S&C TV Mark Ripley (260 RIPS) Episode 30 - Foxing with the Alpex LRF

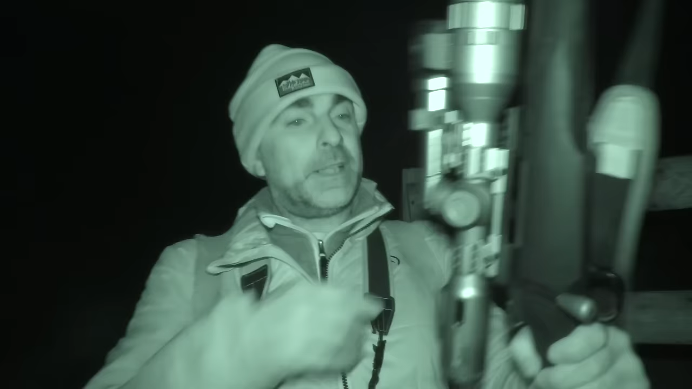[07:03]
So I've had a little scope swap. As you can see, I've swapped the Element Helix, which I normally use, HDLR model, and I've swapped it over for this. This is the new HikMicro Alpex, the LRF 4K version. And I've swapped it over using the quick release mounts, so I can chop and change between scopes without losing zero on either of them. I've been out, got this zeroed in.
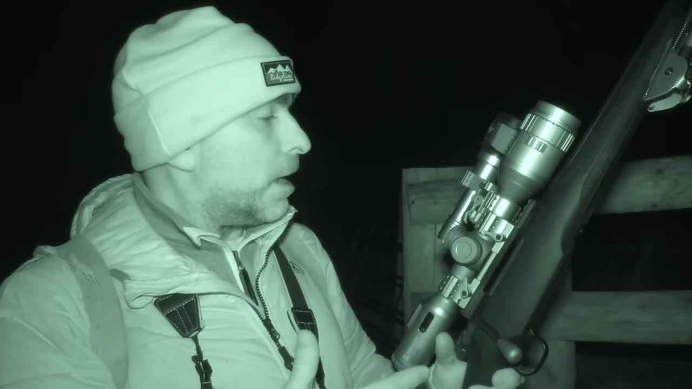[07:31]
I've got it zero for 100 meters on the 243, the Mauser 243, the M12. I've got a this one's the light builds one, actually, the Serious Light Builds IR.
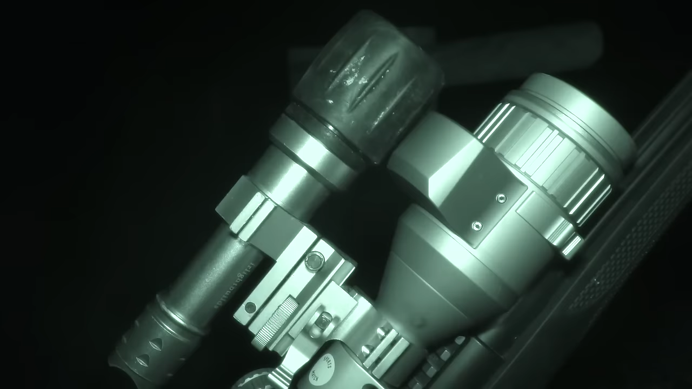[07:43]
I'd normally use the PBIR, but to be honest, there's not much difference between the two. So I bung this one on tonight. Not really much more I can tell you about it. This scope, as I say, it's the LRF, so it's got a built-in laser rangefinder in here, and it's also got a ballistic calculator in there. So if you use the rangefinder,
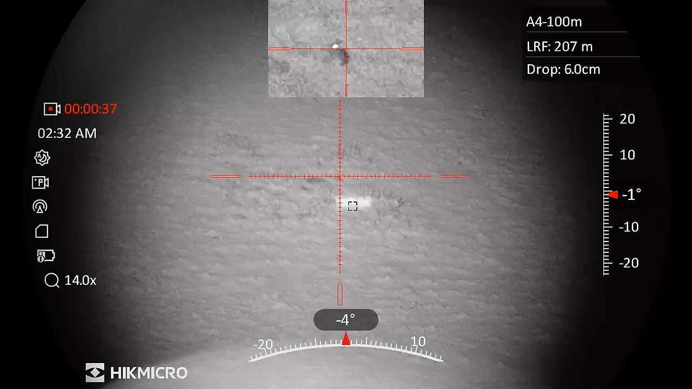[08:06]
you ping your target,
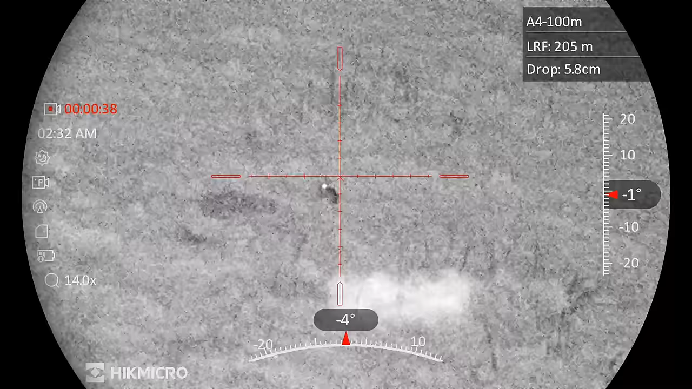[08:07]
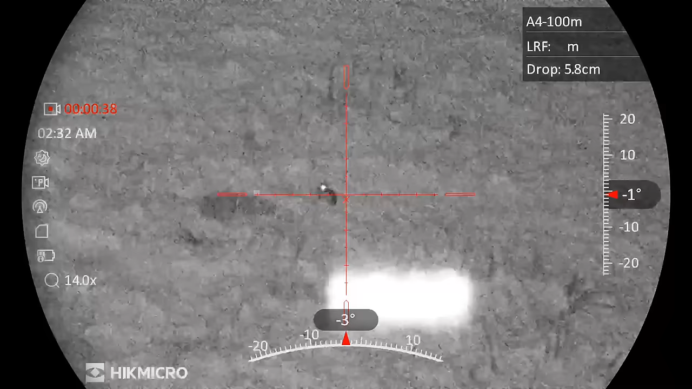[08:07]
it'll actually show you a highlighted
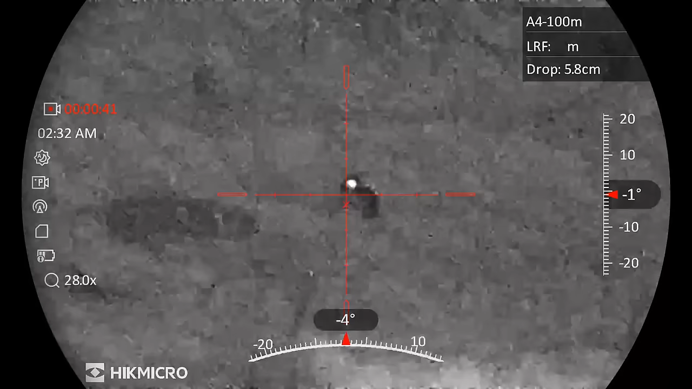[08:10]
cross on the vertical bar, which then becomes your aiming point. Anyway, enough woofing on. Let's go and set ourselves up on hill in position and see what's about.
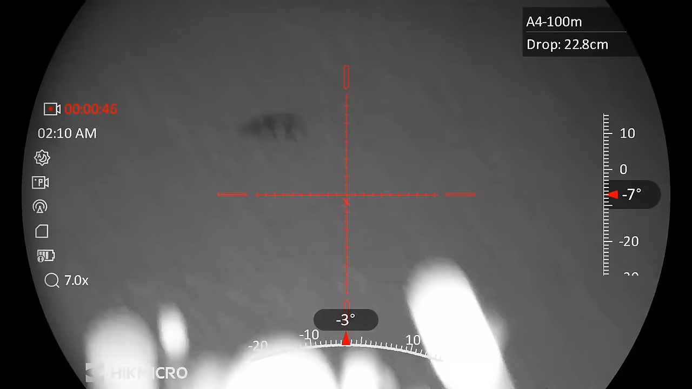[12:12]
Anyway, he dropped down there, and I think it was 150, or just a bit more, 150 metres. So I didn't need to sort of aim off anything, I was just staying straight at it. Hey!
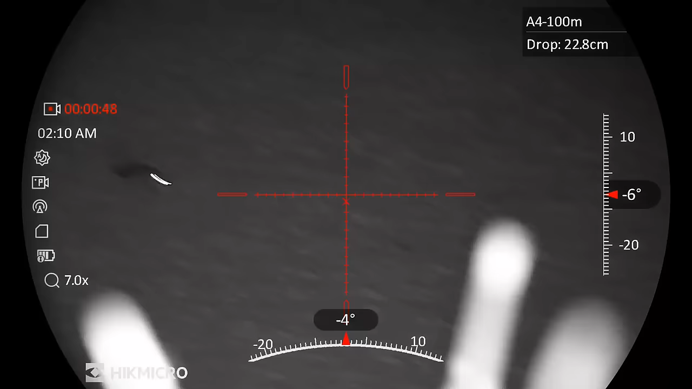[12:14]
Main difference of the 2-4-3 at that sort of distance anyway.
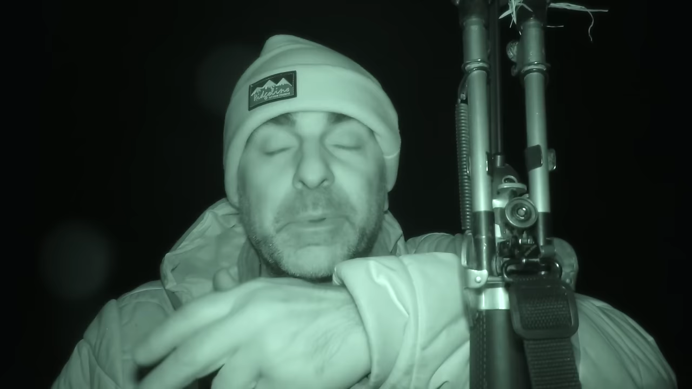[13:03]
If that one happens to be a vixen, then there's a good possibility that one of the dog foxes might pick up on the scent from that and follow her down into the bottom of the bottom of the bowl. But anyway, yeah, Alpex proved its worth.
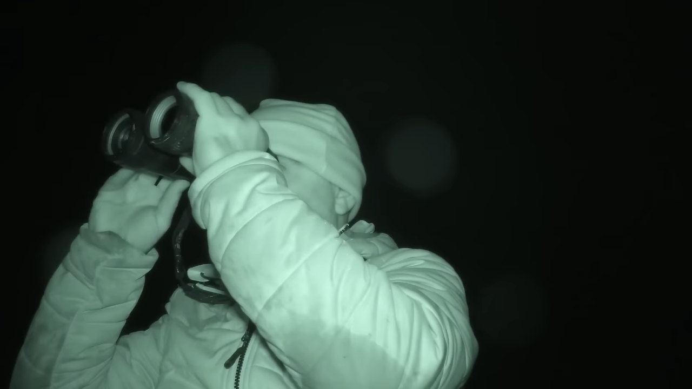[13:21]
Got another one coming down that same bank, so I'm hoping he's going to follow the same route and come down into the bottom of this bowl again.
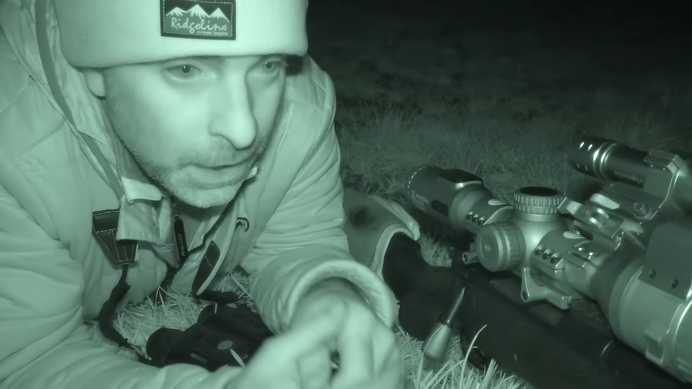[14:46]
and then came down lovely, about the same distance, actually he was a little bit closer, I think he was about 139 I think I ranged him at, so again just point and shoot, and that one just went straight down, just dropped that lovely.
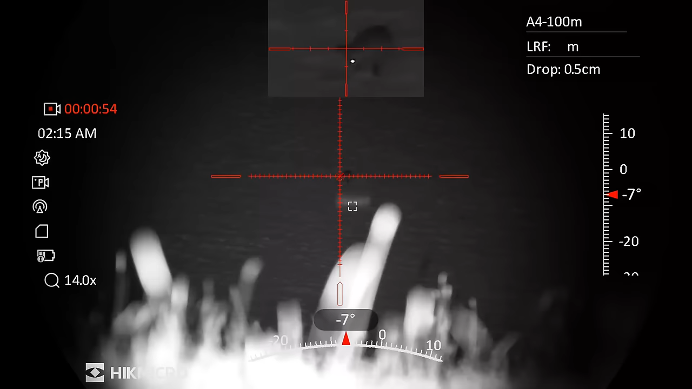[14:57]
So within probably, I don't know, 45 minutes of being out, two foxes down. Really good start. I've seen another one or two about as well. I've seen one which went over the top of that same bank and down the other side. So I'm assuming that's probably one of these three. But what I'm going to do is I'm going to give it a little bit longer and just see if anything else follows the scent of these two foxes.
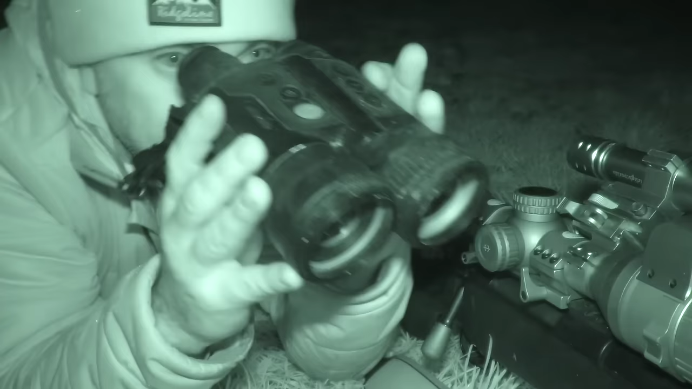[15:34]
And then I'll wander down them and pick them up if we don't see anything else.